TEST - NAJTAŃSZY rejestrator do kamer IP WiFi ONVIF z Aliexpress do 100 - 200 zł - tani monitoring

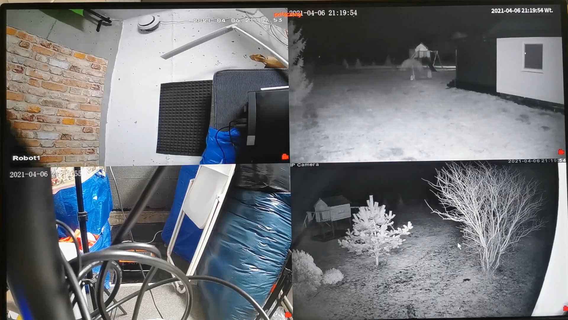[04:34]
Drugie to całe menu, które wcześniej wykazywało oznaki chaosu i niedoróbek, zmieniło się w bardzo zgrabne, przejrzyste i bardziej dopracowane.
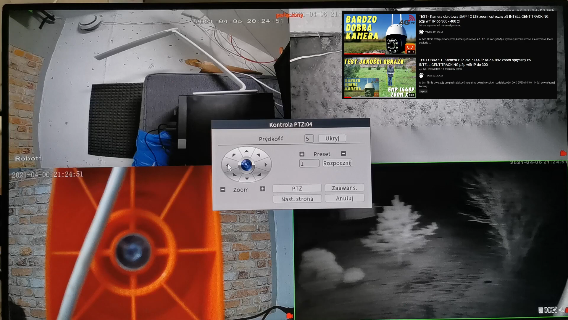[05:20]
Bez problemu działa obracanie i zoom. Można też ustawiać presety, czyli zapamiętane pozycje,
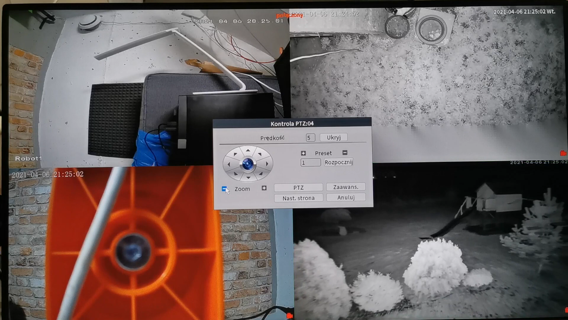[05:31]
które następnie można dodać do ścieżki, aby kamera patrolowała teren. Wszystkie wykryte alarmy z ruchu zapisują się na nagraniach rejestratora i łatwo można je wyszukiwać.